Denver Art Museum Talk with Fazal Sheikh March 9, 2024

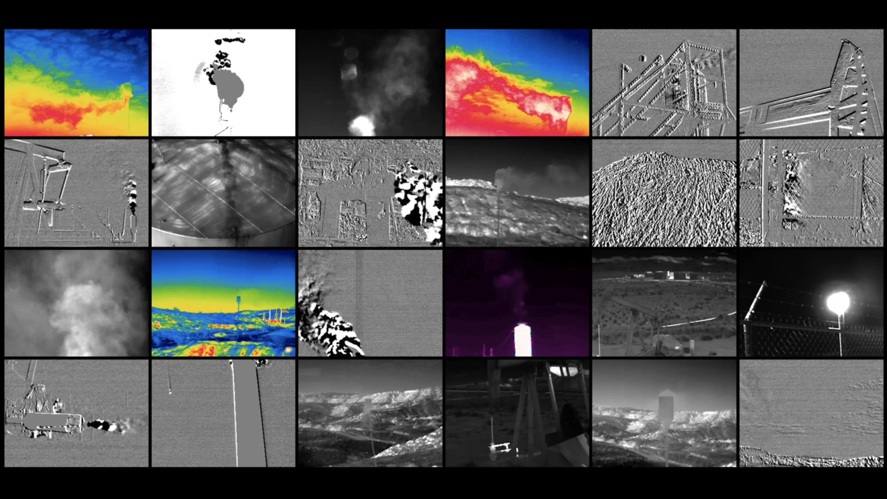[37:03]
We sort of believed in the idea of collaborative justice. We were working with Tommy Rock, who was Navajo. He was part of the Princeton team. And we worked with methane experts and others who were astute in the study of methane and groundwater. And I worked also with a young gentleman named Luke Fitch, whose parents are here today, who had a drone company. And we fixed to the drone a FLIR camera, which enables one to see that which is invisible to the naked eye.